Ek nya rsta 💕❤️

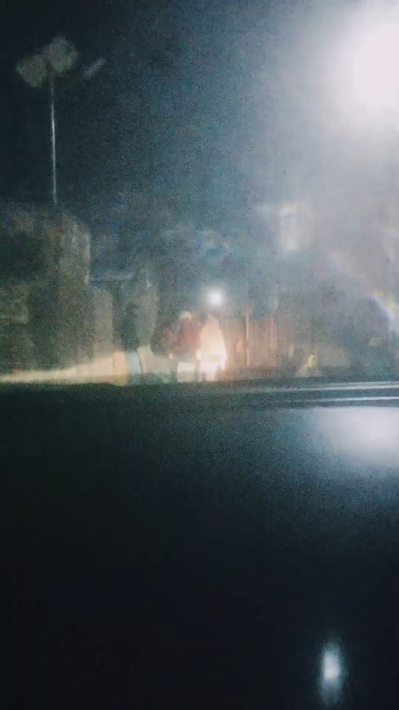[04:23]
जाओं के बंदे दिख रहे हैं, तो हमें एक टेड़ घंटे से हमें कुछ भी दिखाई नहीं दे रहा था,